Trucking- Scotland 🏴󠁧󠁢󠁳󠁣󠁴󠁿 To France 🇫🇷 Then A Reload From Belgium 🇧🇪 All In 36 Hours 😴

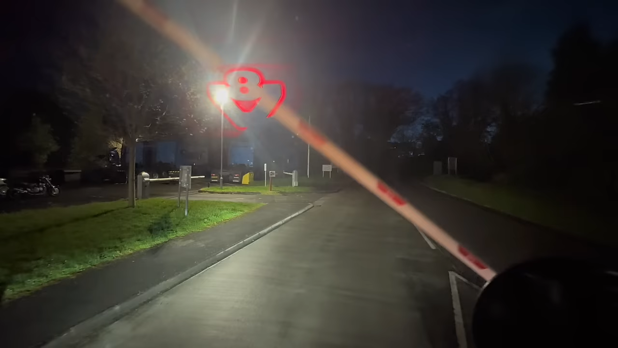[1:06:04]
I've never seen him in there before. And he was in there earlier on though. But I don't know, anyway.
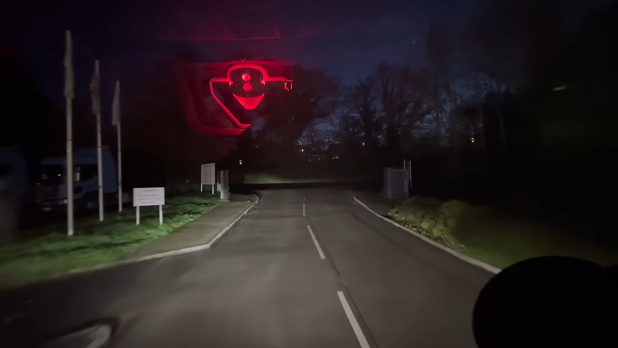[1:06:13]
So we've got to turn left out of here, even though the satlab always says turn right, and it always tries to bring us in this way. So it obviously doesn't know that that road's not lorry friendly.
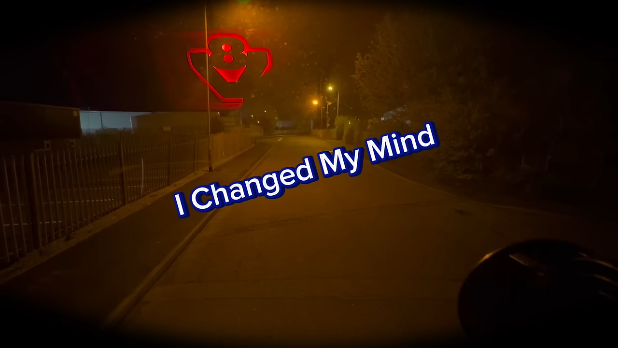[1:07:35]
So guys, we've just arrived at the industrial estate where we are meeting our colleague Sammy.
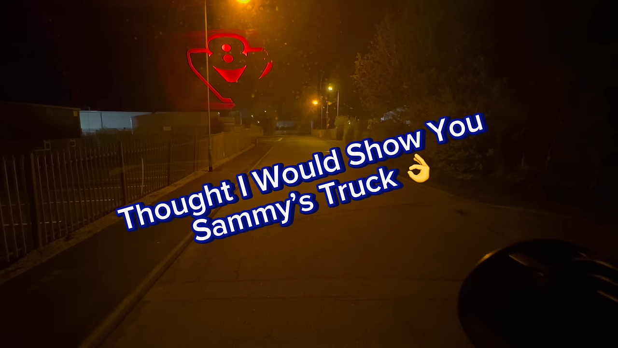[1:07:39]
He should be here any second now. Oh, here he is, the man, the myth, the legend. Look at that, what a motor.
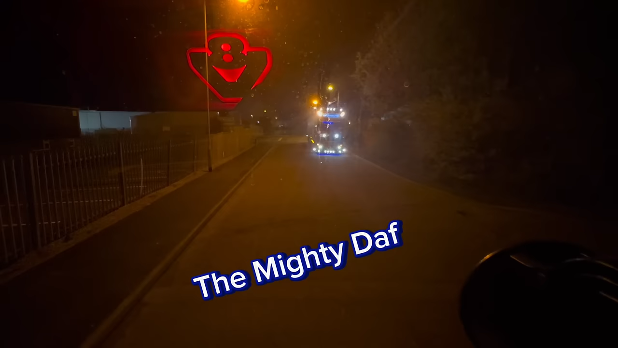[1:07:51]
Well, what I'm going to do now is just quickly swap trailers with him.
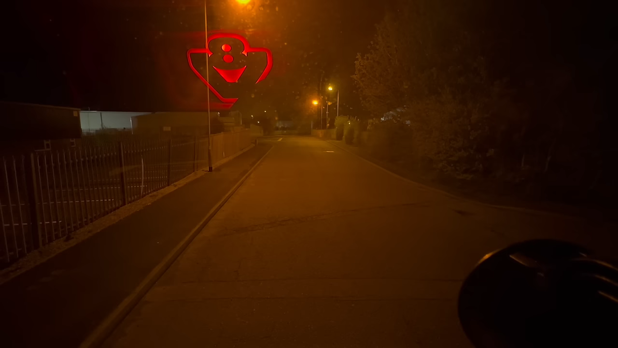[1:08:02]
I'm going to park up just in front here, and he is going to head on up through the night.